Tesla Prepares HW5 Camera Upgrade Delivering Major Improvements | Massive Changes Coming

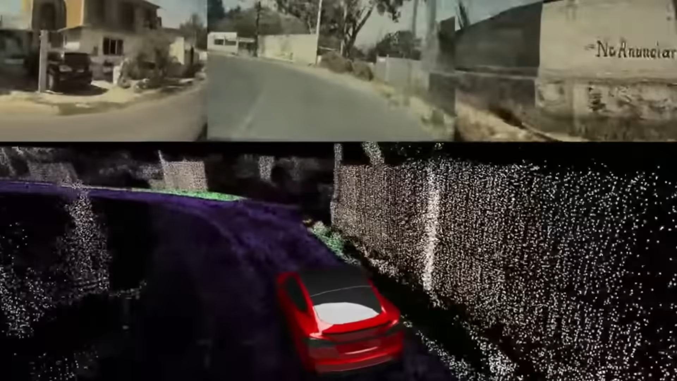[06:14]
So that means seeing every speck of sand on the ground, or dirt,
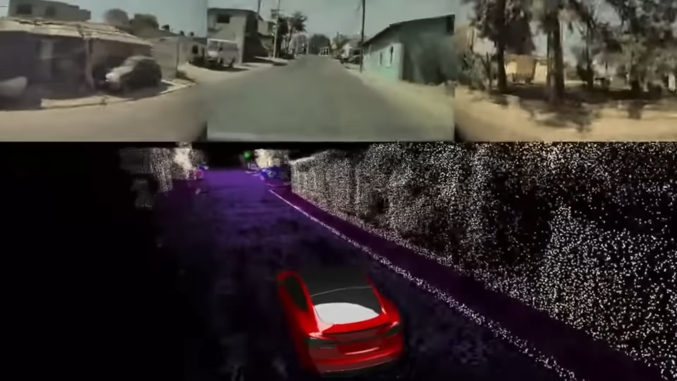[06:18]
bug, grass, trees, all those things that are not depicted on the visualization right now,
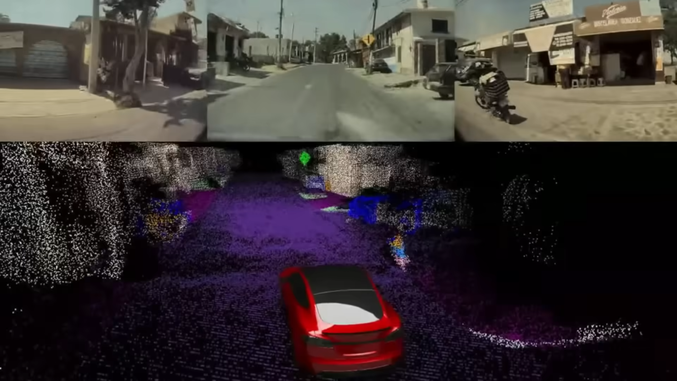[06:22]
or probably not even processed on the computer, really needs to take account for, because there are a lot of scenarios that hardware 4 at 300 tops probably is unable to do.